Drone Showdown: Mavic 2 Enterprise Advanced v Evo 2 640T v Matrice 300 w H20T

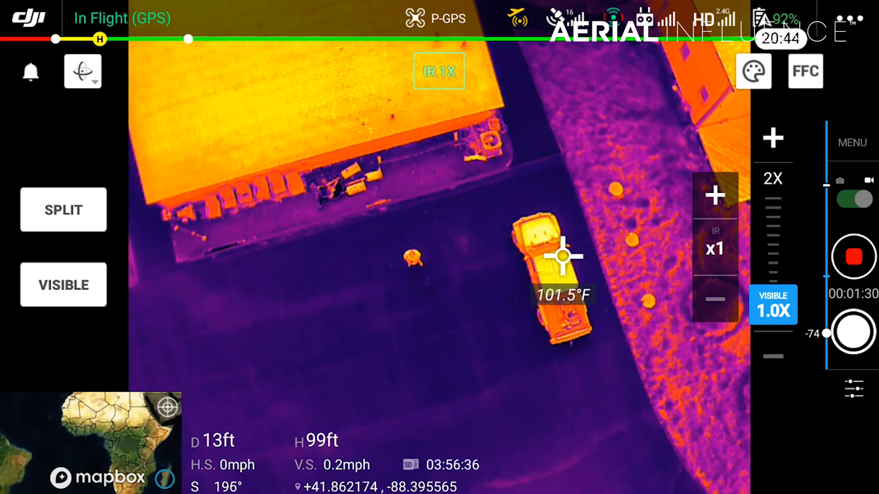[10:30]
On screen: spot 101.5°F
sensors which means you're actually able to click on the screen and get a heat value for every pixel on that screen so you're going to be able to see when something